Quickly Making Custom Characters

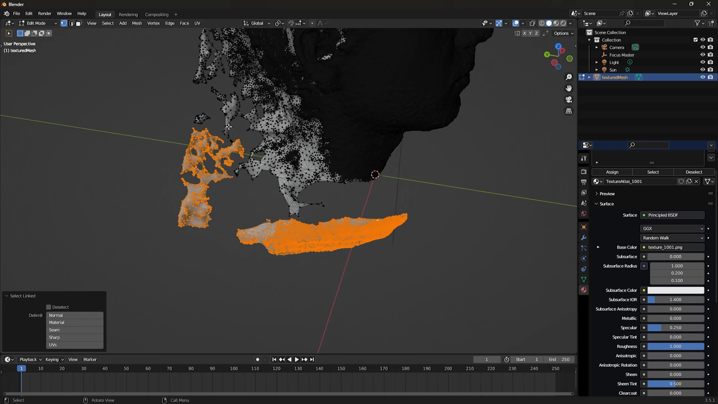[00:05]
I believe this scan was taken in 2020 using Meshroom.